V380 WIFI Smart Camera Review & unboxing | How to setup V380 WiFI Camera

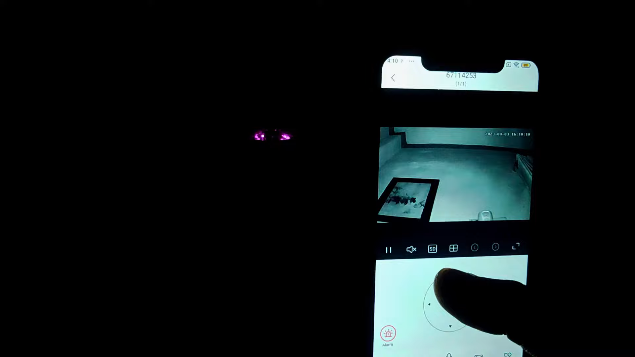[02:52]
एटी ते रोई से किन्त नाइट वर्शन कैमेरा देखुन आमी नाइट वर्शन दी
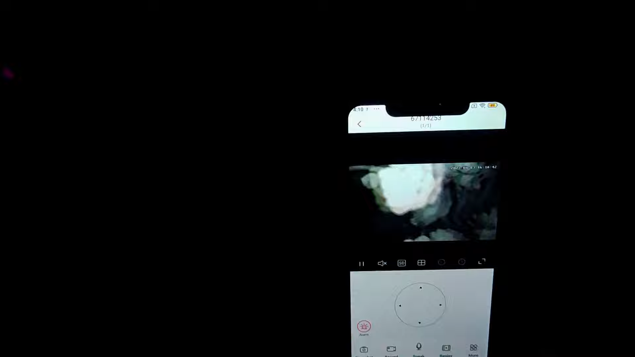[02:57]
आपना देखे दाखासी एकदम जतोय अंधोकार थाकोक नाकानो आपनी फूल एस पश्ट देखते